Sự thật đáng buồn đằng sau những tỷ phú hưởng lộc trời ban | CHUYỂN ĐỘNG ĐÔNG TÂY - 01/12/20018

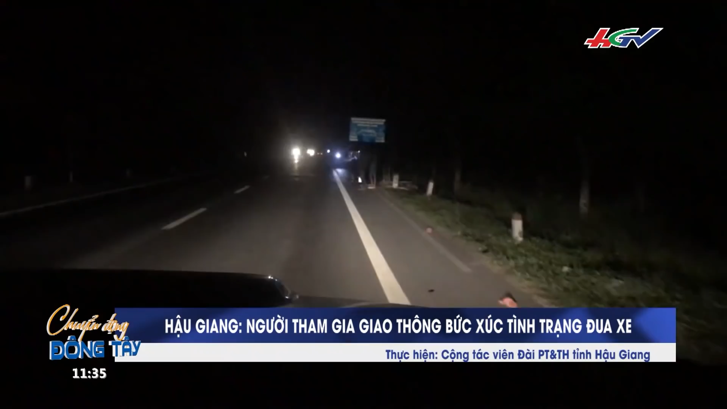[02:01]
Khi nhóm đua xe này đã đưa xe máy ra dựng giữa đường, ngang xe ô tô lưu thông, nhóm tài xế đã giữ lại được chiếc xe trong nhóm.